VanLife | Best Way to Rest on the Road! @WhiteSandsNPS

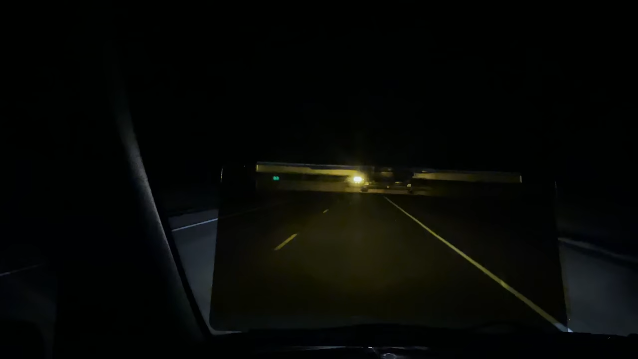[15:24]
And I hope you can tell that those lights that were just coming straight at me were very yellowed out, and it wasn't hard at all to have them face me. So that is really good. So I hope you enjoyed coming along with me for a ride and some fun roadside stops. As always, thanks for watching, and I will see you in the next video.